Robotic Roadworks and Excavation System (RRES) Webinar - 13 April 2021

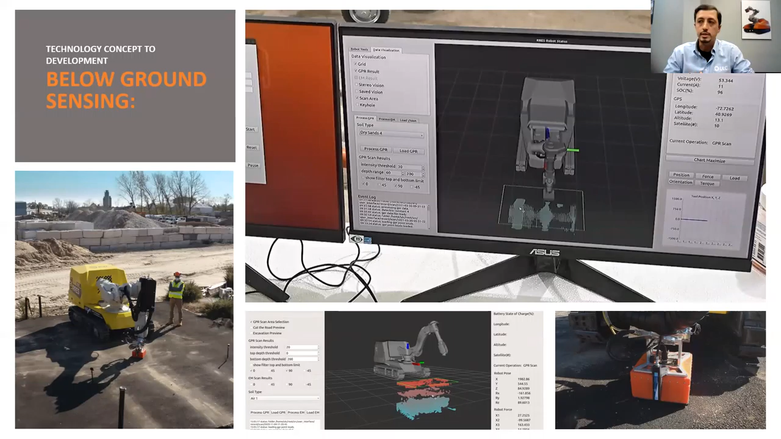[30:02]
and also potentially down the road collect enough data for development of machine learning models that can autonomously detect potentially the type and sizes of these pipes under the ground.